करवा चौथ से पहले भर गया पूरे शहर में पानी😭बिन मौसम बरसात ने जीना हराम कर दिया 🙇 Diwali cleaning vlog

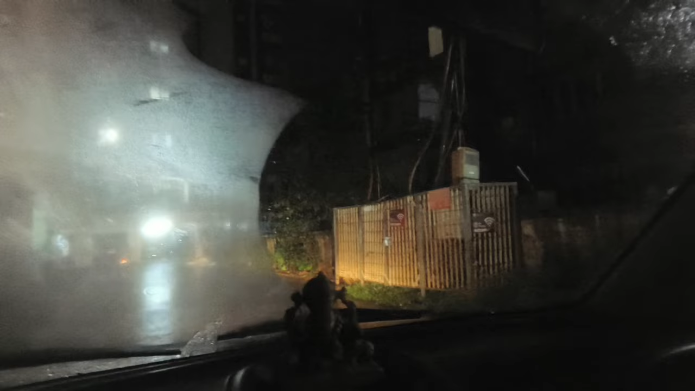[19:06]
दीवाली के बारा दिन पहले है यहाँ पर लिए चाहला है। तो महु भूशत पड़ी है। यह पे वंशु गया है अभी, मोंसु नहां गया यह यह कर उदिया बारिश है?
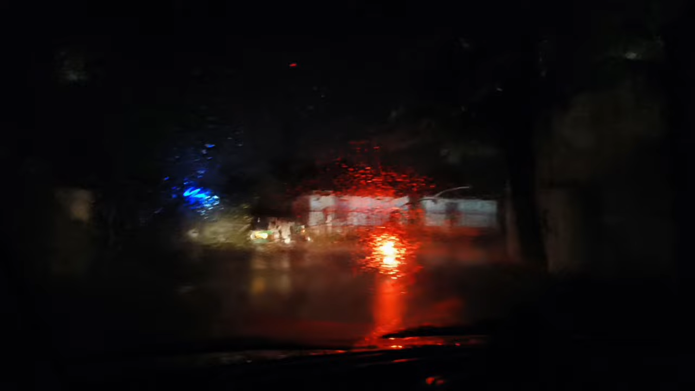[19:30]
मैं अख टो चतिरू यहा है झार यह ही चोम में तर बारस का कोना, है कि जहने त Εiene बारिजोए को अप पानी पुर गया Right,urstि को खरय भी रें जए करिको अपानी रग्या यह तेको अशए हरी है कार के नहीं होटीरियो यह जाई रही है